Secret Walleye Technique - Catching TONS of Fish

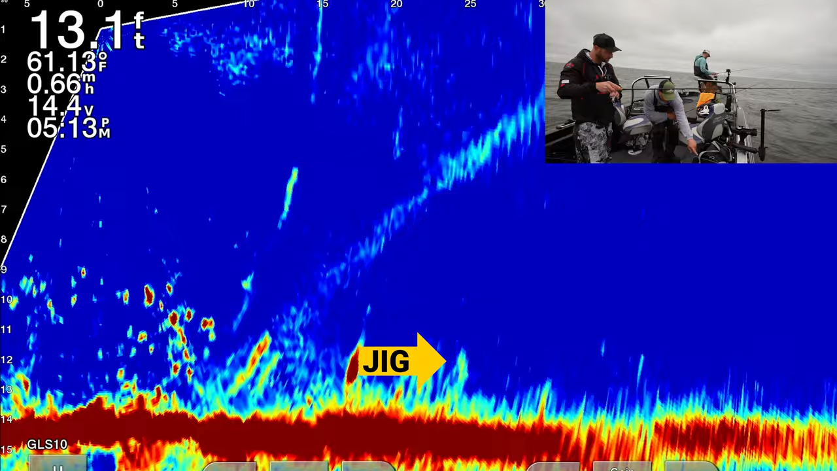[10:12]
On screen: depth 13.1 ft, water 61.13°F, speed 0.66 mph
Boy, he just ran at something. Yep, he just picked me up.
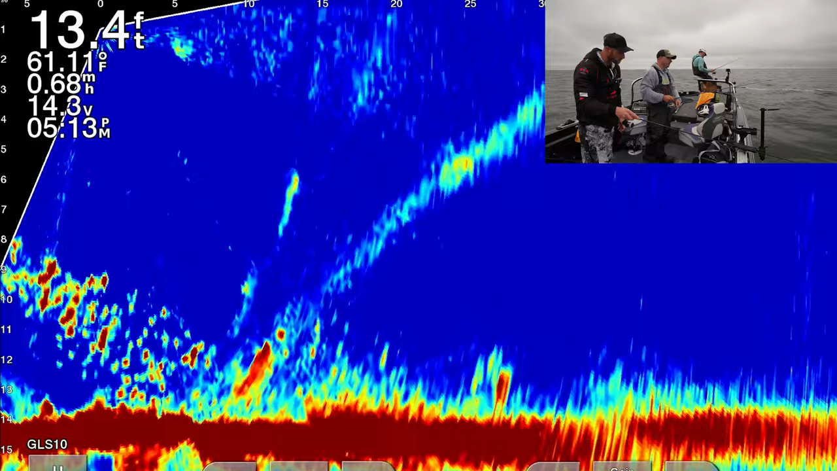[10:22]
On screen: depth 13.4 ft
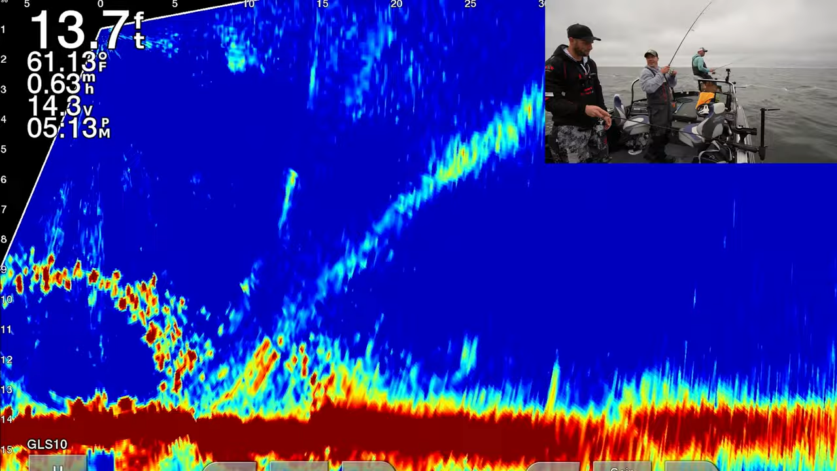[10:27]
On screen: depth 13.7 ft
That's so cool. There you go, right there. There we go. Look at this fish, people.